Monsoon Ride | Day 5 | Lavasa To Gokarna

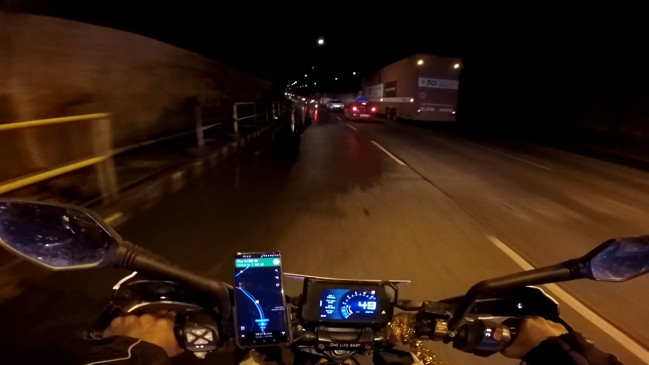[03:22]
బాబా ఏం కనిపిస్తలేదు అసలు ఇప్పుడు కనిపిస్తుంది ఎందుకంటే సడన్గా వెళ్తూరు నుంచి లోపలికి వచ్చినాం కదా మొత్తం అంతా చీకటి చీకటి ఉంది వావ్
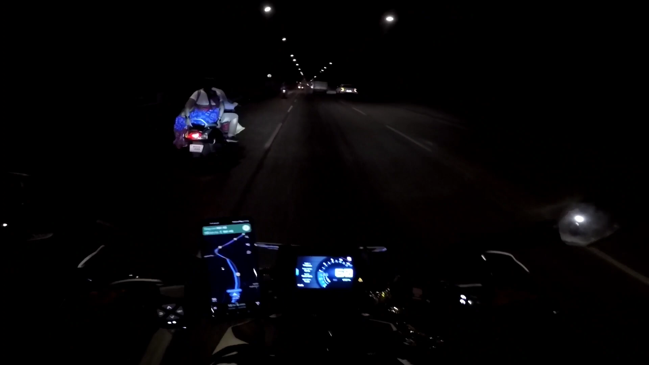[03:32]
ఇలా హార్న్ పుడితే మాత్రం సౌండ్ హైలైట్ అంటే హైలైట్ వస్తుంది రోజు రైడ్లో ఏదో ఒక కొత్త వెరైటీ కైండ్ ఆఫ్ లొకేషన్ చూస్తున్నా నేను అయితే రోడ్లు కానీ లేకపోతే హిల్ స్టేషన్ కానీ అఫ్కోర్స్ బాగున్నాయి అనుకోండి వెల్తూరులోకి వచ్చేసినాం ఇక